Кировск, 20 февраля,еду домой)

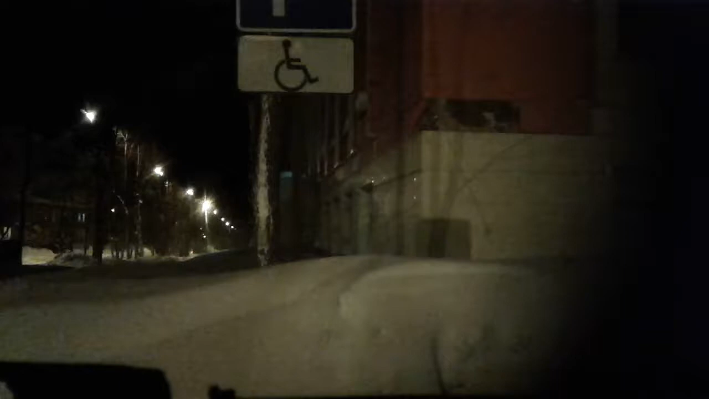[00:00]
Уборка улиц. Тут, конечно, мало. Обычно это много глобальнее. Но прикольно. Смотрите. Так, где там машинка была? Сзади. Сейчас я полуполучно врежусь. Так, тут у нас здание полиции. И, кстати, знак, видите? Я парковщик. Еще оборзела. Надеюсь, на ночь глядя мне никто.
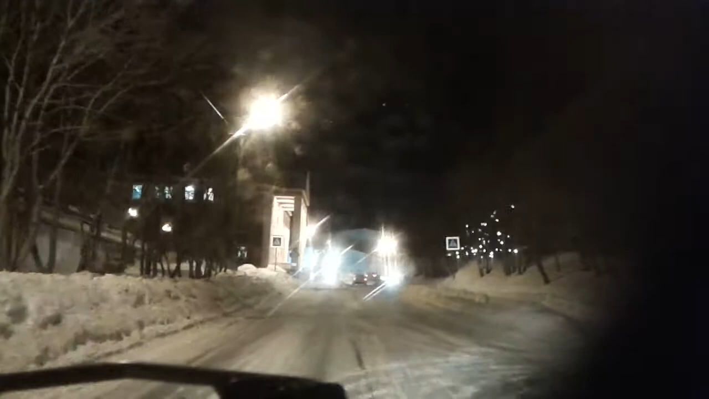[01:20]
Так, трактор, который гребни понагребли. А где он есть? Почему его не видно на видео? Вот он уже стоит. Вот так они кучки понагребают посреди дороги.